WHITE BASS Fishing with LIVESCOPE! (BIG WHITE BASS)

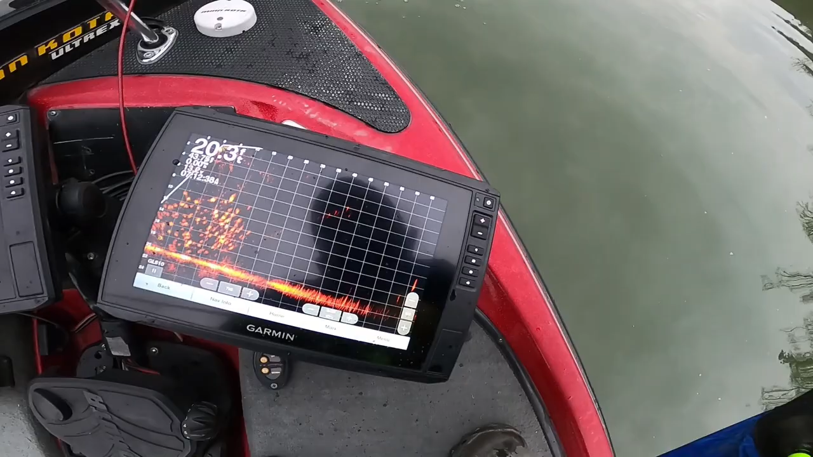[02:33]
going to turn my motor a tiny bit so you can see it there it is there's the school we're casting
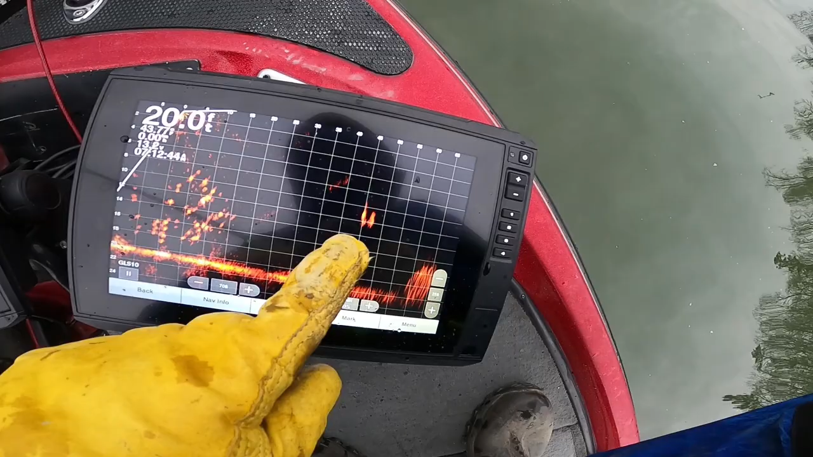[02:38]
towards and we're just outside the edge of the bait you can see the bait if i
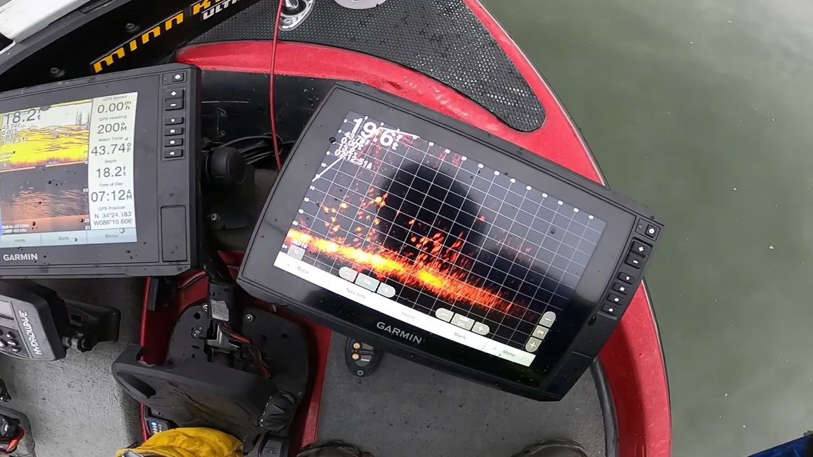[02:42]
look back baits all over the bottom this is not
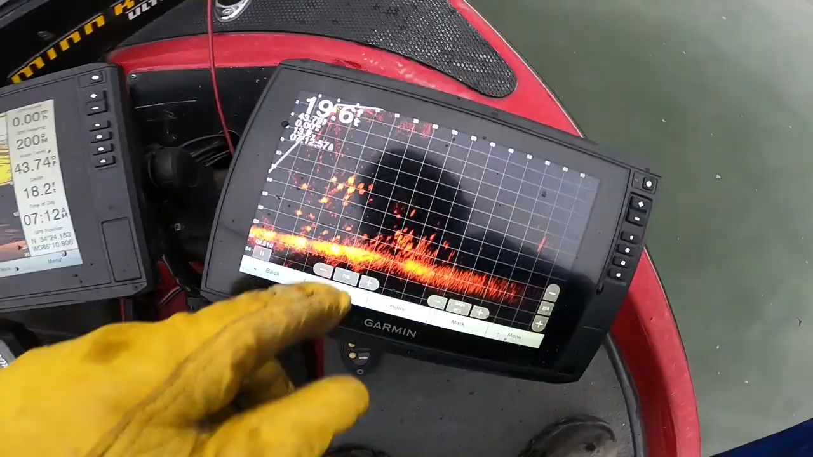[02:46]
actually those are bigger marks right under us let's see if we can get them